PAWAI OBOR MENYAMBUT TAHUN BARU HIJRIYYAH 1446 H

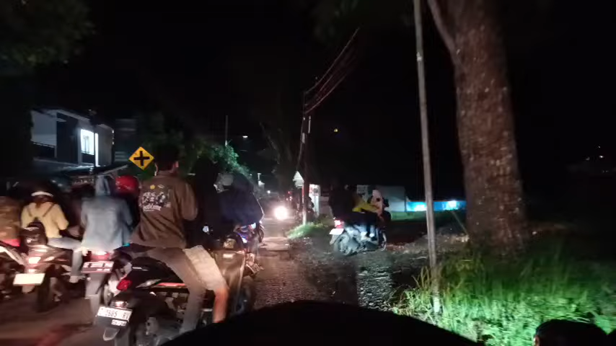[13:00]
menuju kantor kecamatan di sebelah kanan. Ini sangat luar biasa.
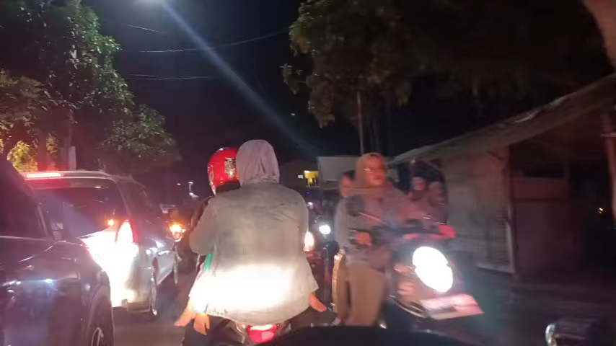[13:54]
Kalau yang pakai motor saling sapa, saling dadah-dadahan lah, gitu ya.
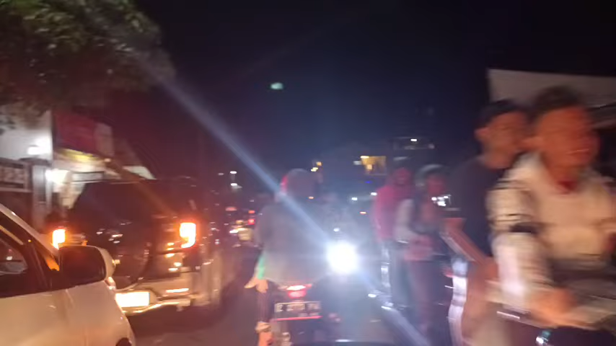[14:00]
Kita tidak akan ke Gebu, kalau ke Gebu ke samping kiri kita akan melihat di Jalan Baru polisi pengamanannya sangat luar biasa.
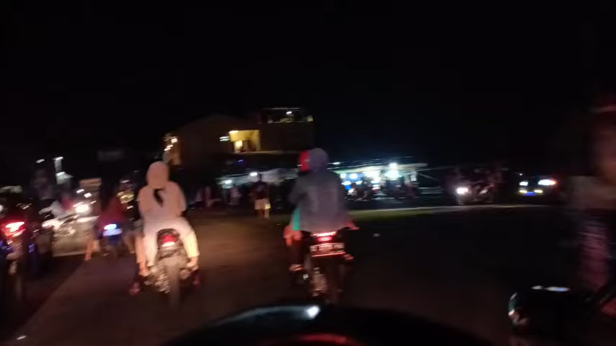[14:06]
Kita berhenti di samping jalan dulu ya.
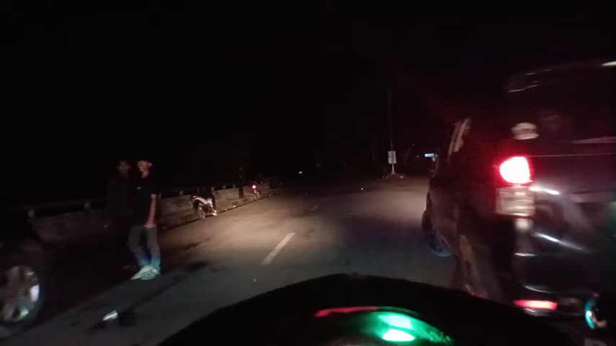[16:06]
Nah, ini jadi titik kumpulnya ternyata di Gedung Bupati.
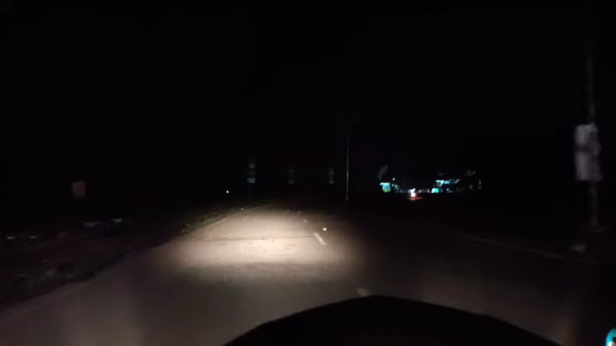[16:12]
Kalau ke sana mungkin rame, ya, tapi kita melihat ke sisi ke tempat-tempat yang lain, ya. Ternyata di Jalan Baru juga ini di bertepatan di kecamatan kantor kecamatan Singapura masih ada yang datang.
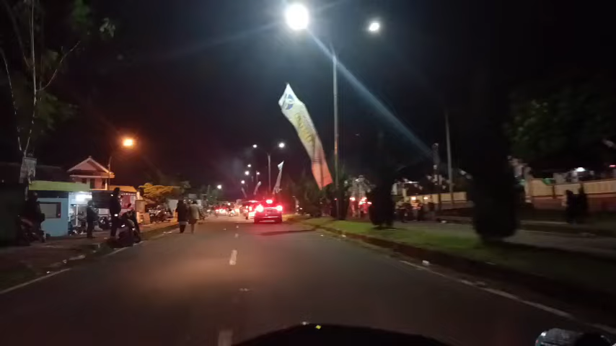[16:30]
Sangat luar biasa tuh. Sangat luar biasa.
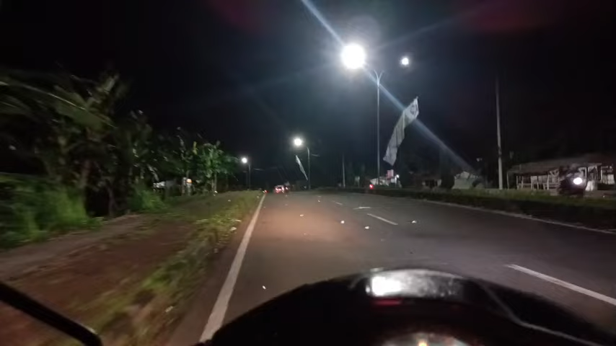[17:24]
Di jalur nasional Singaparna Garut kita akan melihat apakah di sana juga ada pawai atau memang sudah berangkat atau bisa ketemu di sana, ya.
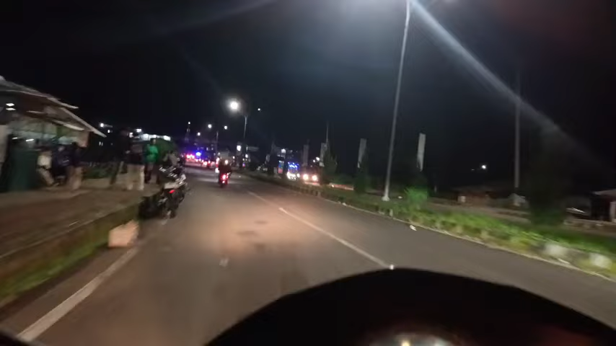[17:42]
Ternyata masih banyak lagi ini di desa Cikunten, kecamatan Singaparna.
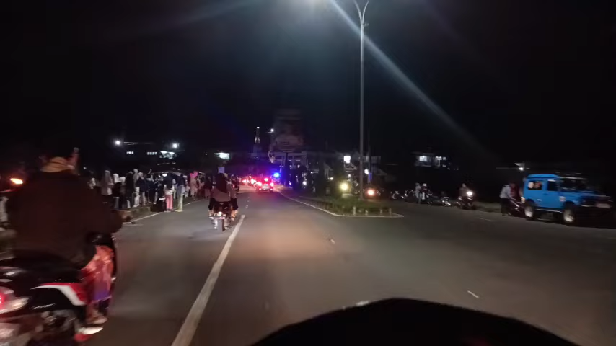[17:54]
Menuju arah alun-alun samping kiri banyak tuh, subhanallah. Ini dari desa Cikunten menuju ke Gebu, bukan ke alun-alun, menuju ke Gebu.
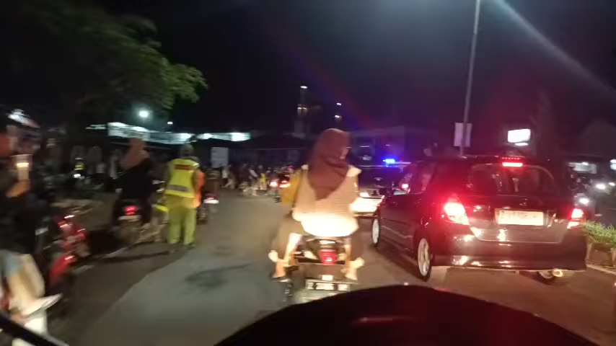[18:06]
Aparat pengamanan juga sangat sibuk, sangat sigap sekali,
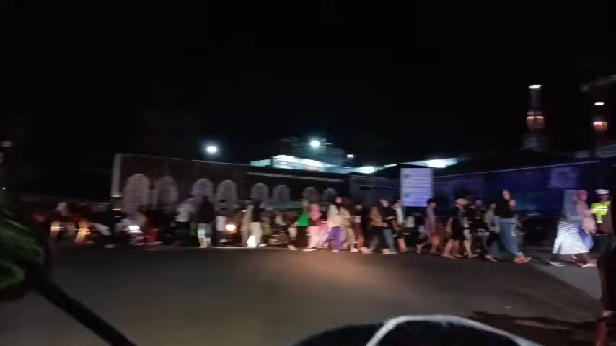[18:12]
sangat sigap sekali. Ini di jalur nasional desa masyarakat desa Cikunten nih.
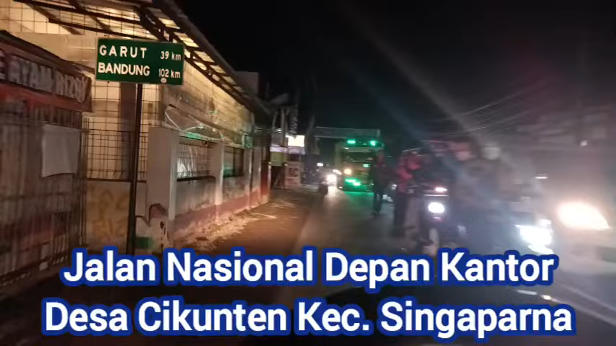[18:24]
Dan para pengguna jalan juga bersabar, banyak yang mengabadikan momen-momen